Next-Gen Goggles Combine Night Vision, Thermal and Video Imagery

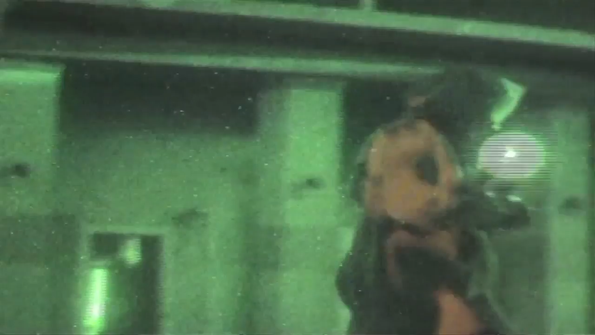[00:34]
That's imagery that's projected onto the night vision that everyone's familiar with that shows where someone's
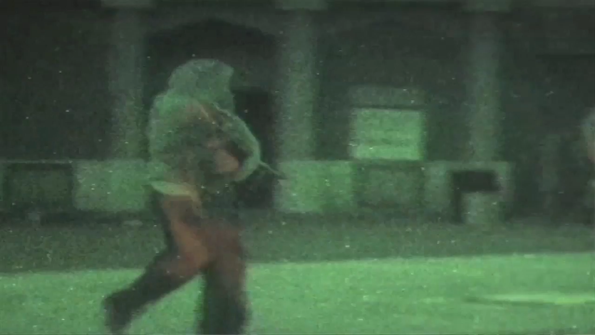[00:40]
giving off a little bit of heat or where if you were to look at a road perhaps some dirt has been turned over and that's useful for finding where perhaps homemade bombs have been placed into a road.